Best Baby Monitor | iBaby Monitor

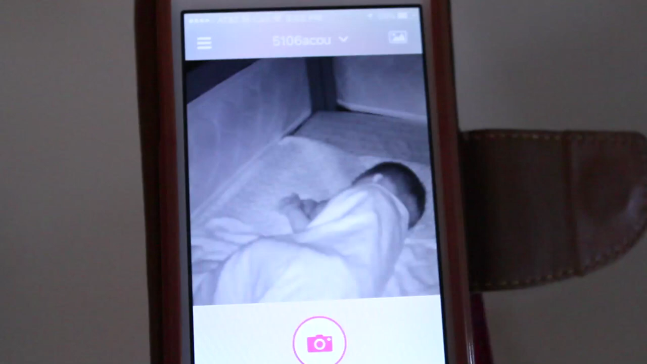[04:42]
you know the the picture the picture of your baby and
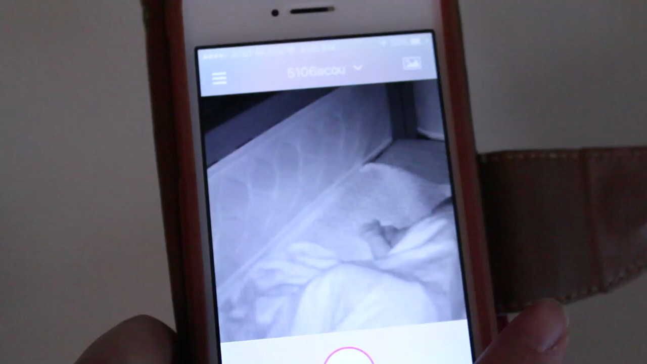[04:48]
you can turn the camera that way it is the coolest thing then
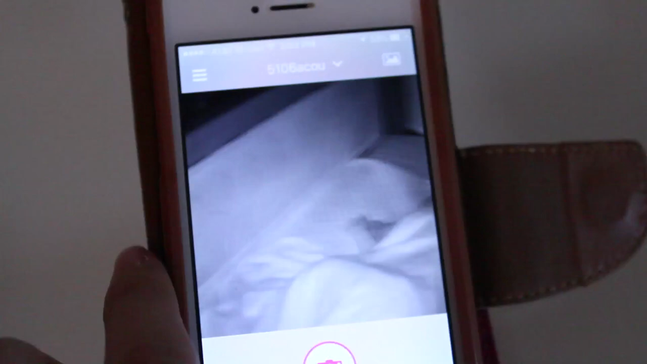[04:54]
it also has a tilt and this is this part right here it could tilt up and down up to
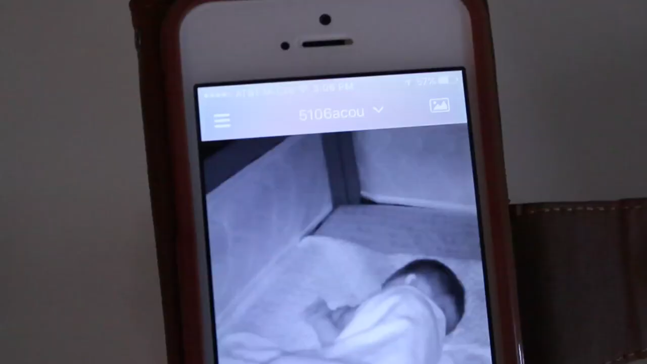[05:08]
users to view your monitor so if you have a
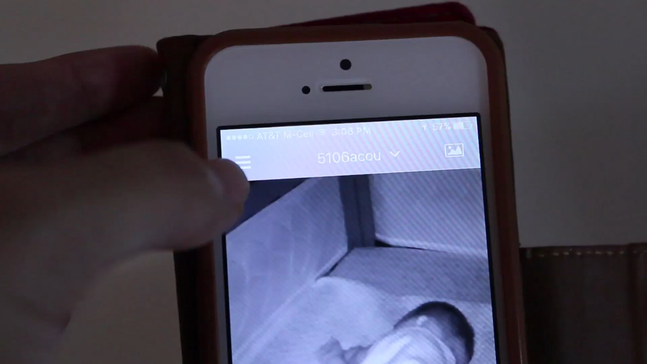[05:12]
really obsessed grandma or grandpa that wants to see their grandchild you
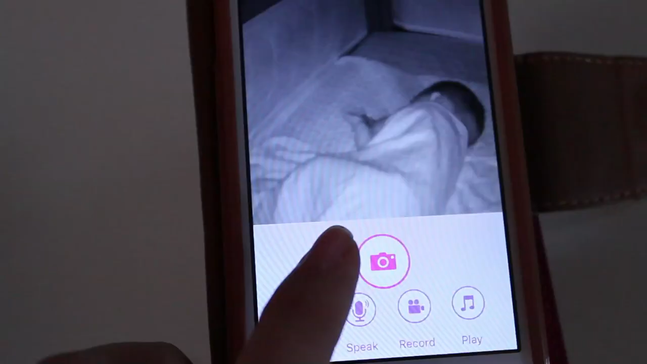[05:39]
there's a little microphone function that you can press and you
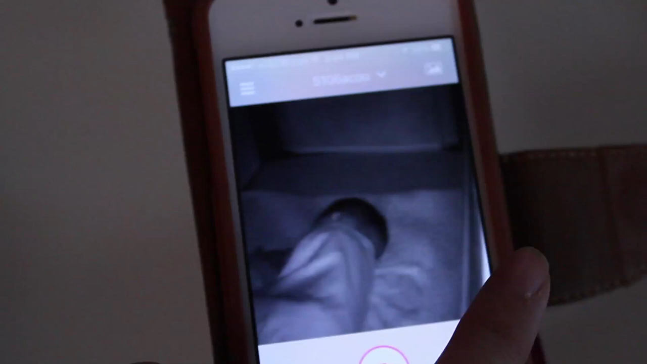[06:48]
in like a black and white or gray and white sort of tone so